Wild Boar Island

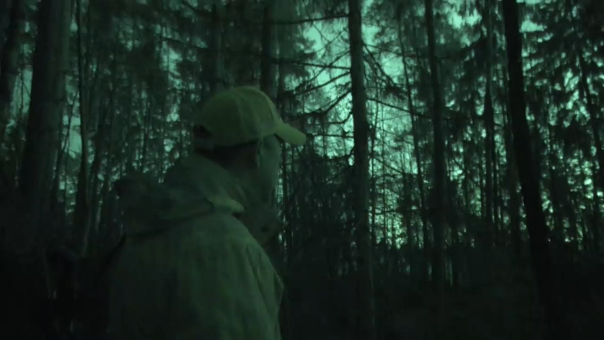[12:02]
Everyone has done their job and there's one job left to do. Sheila, Sheila. 50 meters. Oh, the pig was on there.
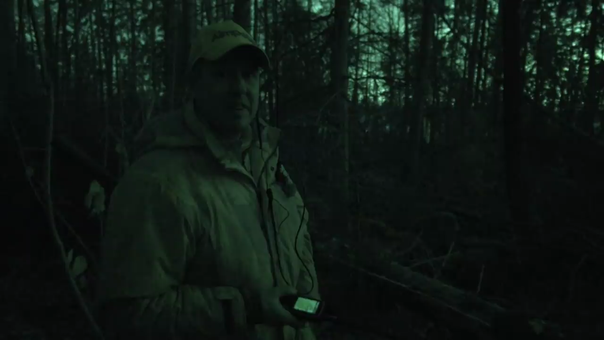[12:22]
The dogs are still with Boar.
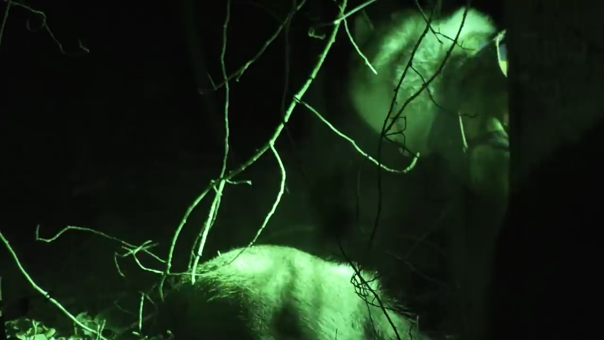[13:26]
Okay, we saw on the GPS that the dog was coming back, so we actually